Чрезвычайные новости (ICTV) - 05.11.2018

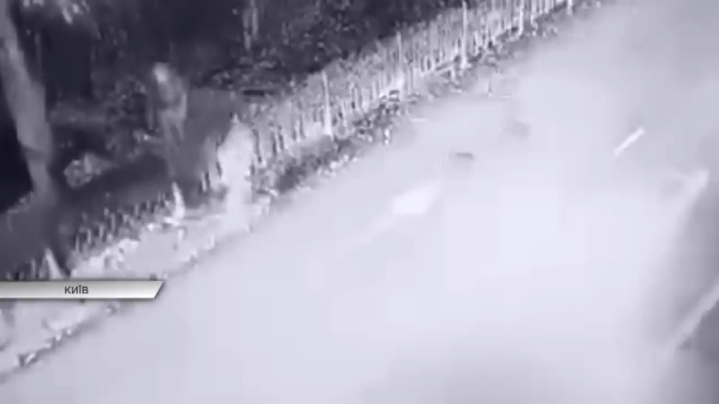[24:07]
Просто на капот через паркан вискочив чоловік, відлетів від удару і впав на газон.